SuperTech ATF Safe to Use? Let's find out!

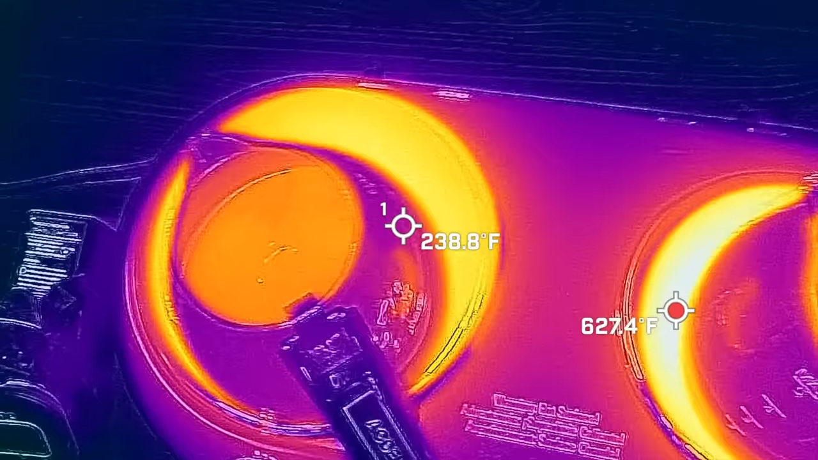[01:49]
On screen: spot 238.8°F, max 627.4°F
And the amount of vapor coming from the AC Delco and the Supertech containers seems to be very close to the same.